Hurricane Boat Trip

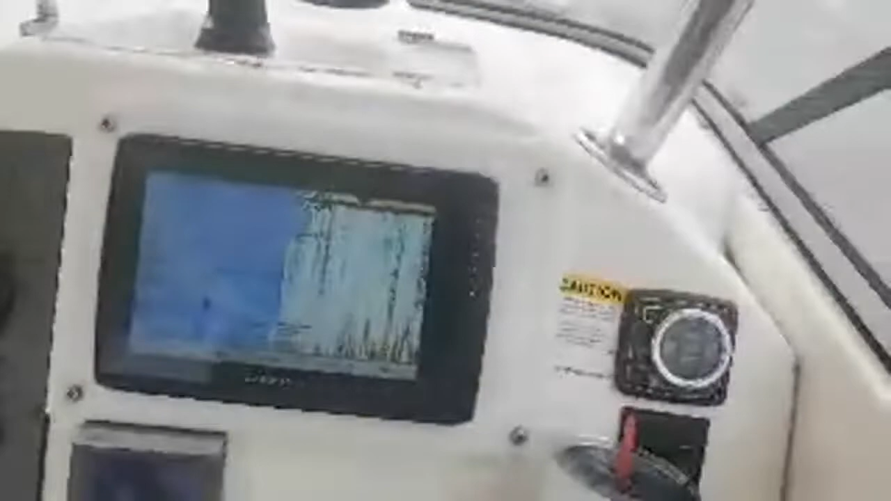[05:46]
What? We're shoaling, y'all. On the shoal.
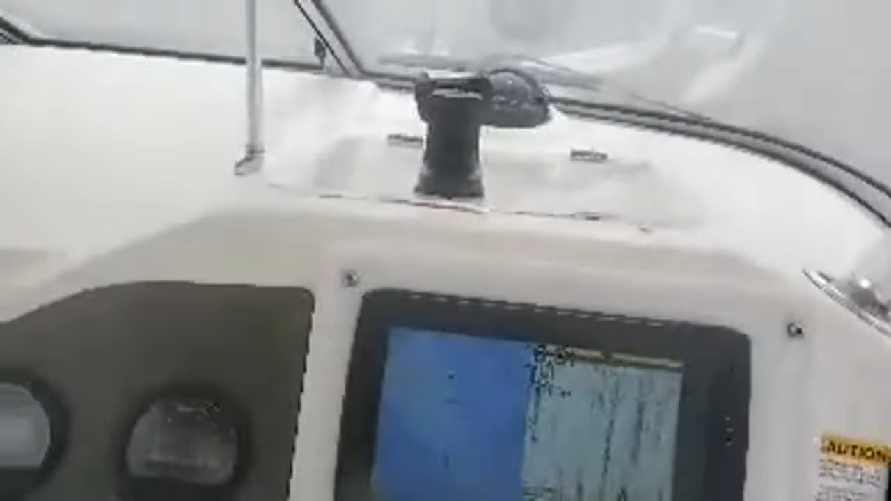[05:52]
Wow, look at it. All right, slow down.